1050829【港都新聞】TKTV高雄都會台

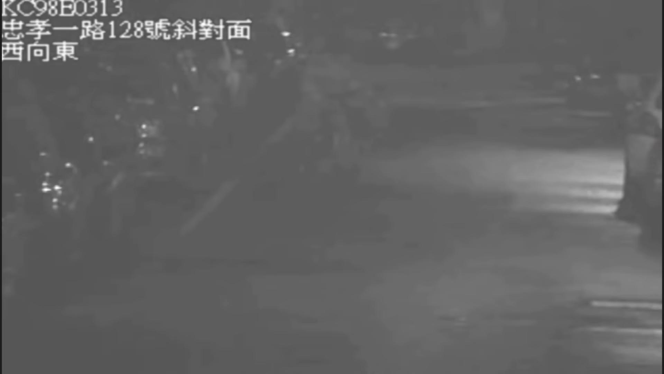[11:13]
下着大雨的夜晚影片中清楚看到一名男子骑着脚踏车鬼鬼祟祟在路旁的自小客车中来回穿梭日前警方接获多位民众报案表示自己停在停车阁的车窗被敲破车内的行车记录器和导航系统一夜之间全都不见竟然就是证明雨天怪客所为我们警方调阅监视器以后发现是一名歹徒他是